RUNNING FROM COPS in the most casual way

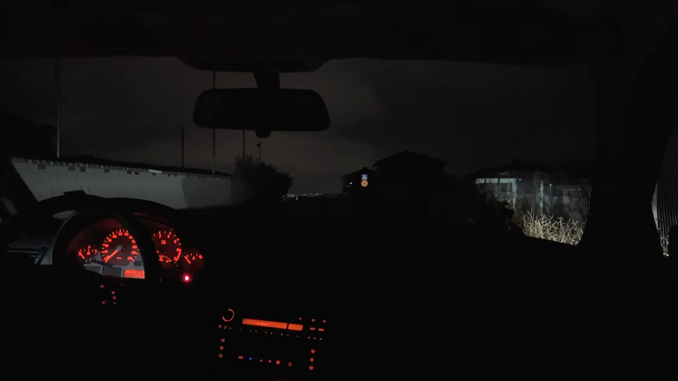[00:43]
After this encounter, they decided to see what we were doing. And one ill-fated U-turn turned this night from a toge run to a police run. Well, at least for me, the camera car is the one that got caught.
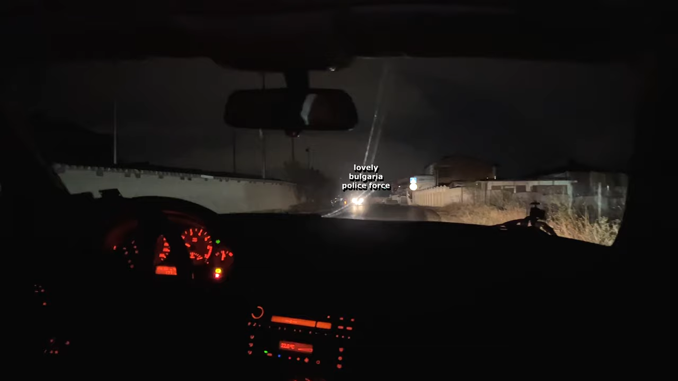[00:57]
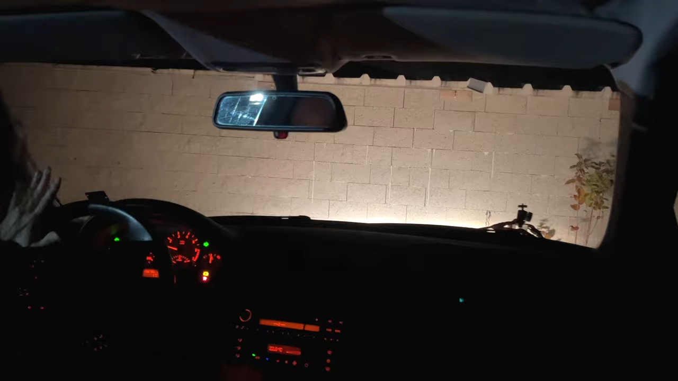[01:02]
Just look at my eyes, you can see anger, disgust, fear. But they pass me. They're going after the other car. I just hope that's not the police.
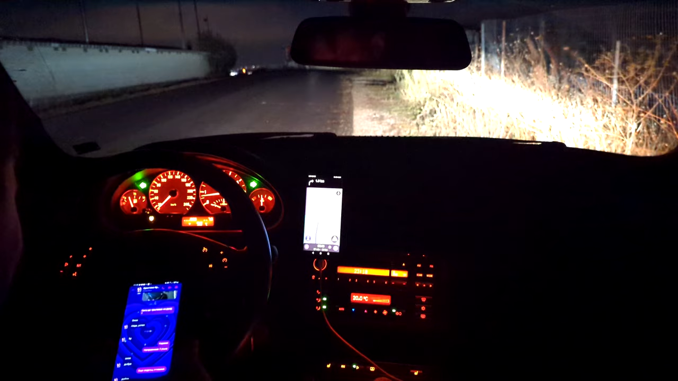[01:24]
I open up the phone and I'm like, man, it's the cops, are they coming after you? I think I fucked it. But as you can see, he's well aware that things are not headed in a good direction. I was unsure of what to do. He was not answering the texts. I decided maybe they will just, you know, they're just patrolling or something. This was a mistake. They were in fact not patrolling, so me following them was not the smartest thing to do.
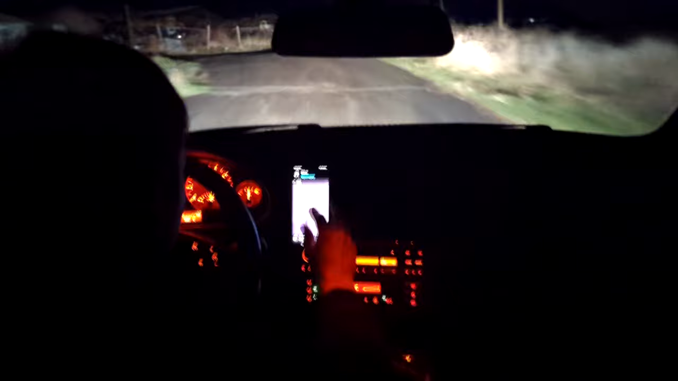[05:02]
stops here. So yes, I couldn't really escape, because there is no road going anywhere. Yeah, what?
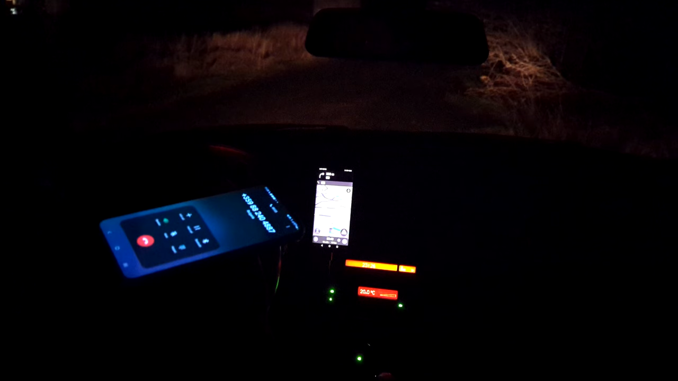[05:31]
Yeah, I fucked it up, sorry. After we talked on the phone, I decided it's not the best idea if the cops see me hiding up in the hills somewhere acting all nefarious.